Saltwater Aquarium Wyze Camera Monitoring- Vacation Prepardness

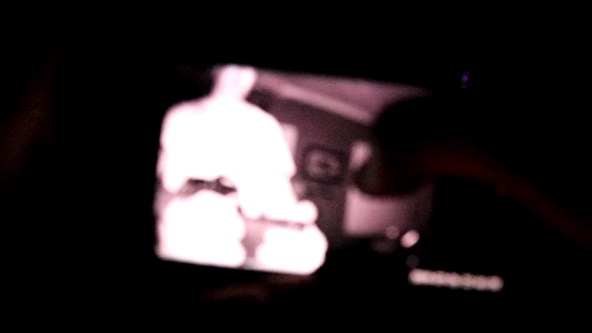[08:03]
Now under normal operation the camera's night mode is actually pretty good especially for this camera's price point. The biggest drawback to night mode is if the room is pitch dark then the video becomes nearly useless.
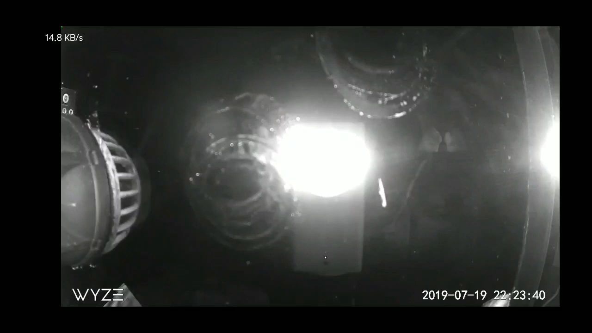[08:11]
Unfortunately all you'll see is a reflection off of the glass from the camera's six IR LED lights.